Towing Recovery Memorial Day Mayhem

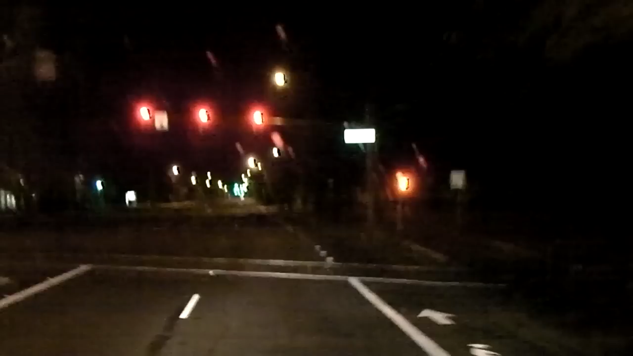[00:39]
This time of morning I'm going to guess probably DUI again. This is Memorial Day weekend, and it's been crazy,
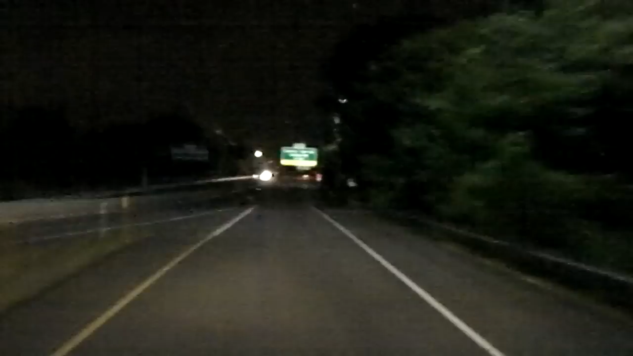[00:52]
just crazy out here. And right now I'm in route to an accident call. It's 1.34 in the morning. Police impound accident call airbags deployed on a Ford Explorer up here on a bridge. All right, so here I am coming up Ferry Street Bridge here, and there's my accident right there.
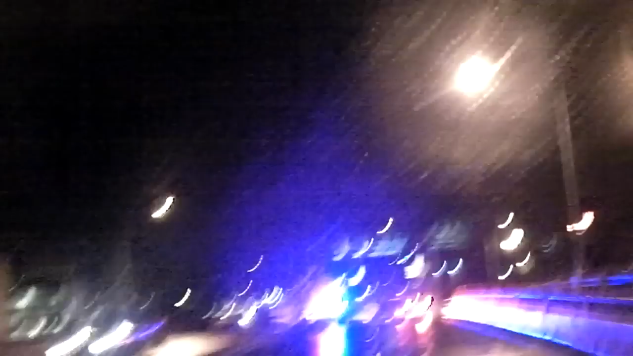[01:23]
And there it is in the middle of the road.